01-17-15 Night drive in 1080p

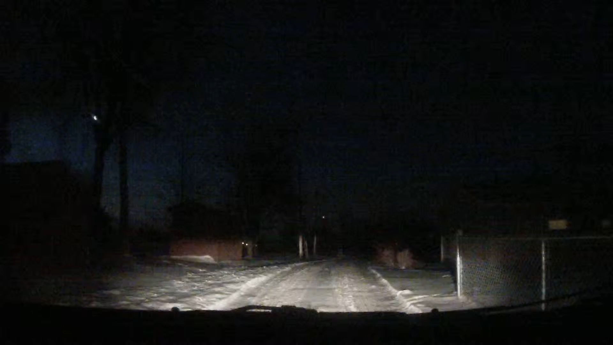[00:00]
here's the camera in 1080p with the spotlight set on it,
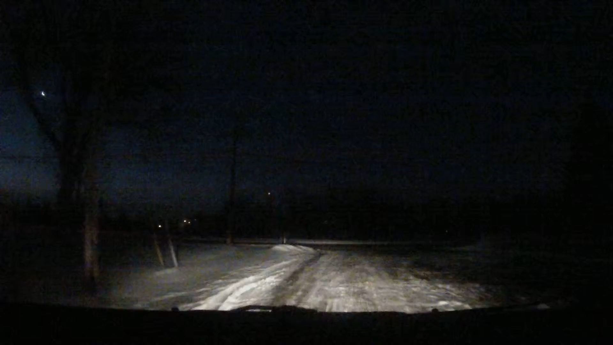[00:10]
just before sunrise. I thought I'd give you about a 10-minute demo. I got to take a little drive to work, so I thought I'd film it and see the glare and what have you on it and see what we can see.